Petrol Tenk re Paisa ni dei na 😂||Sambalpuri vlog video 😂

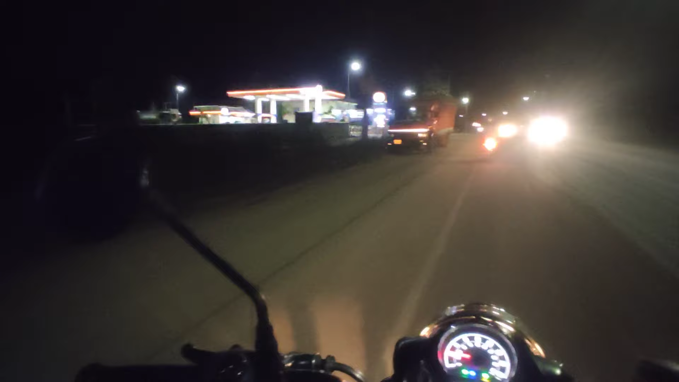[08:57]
पेट्रोल टैंक पहुंचे इंडियन ऑयल देखो तो पूरा पेट्रोल टैंक एना मस्त अच्छे जे खतरनाक का बोलती पब्लिक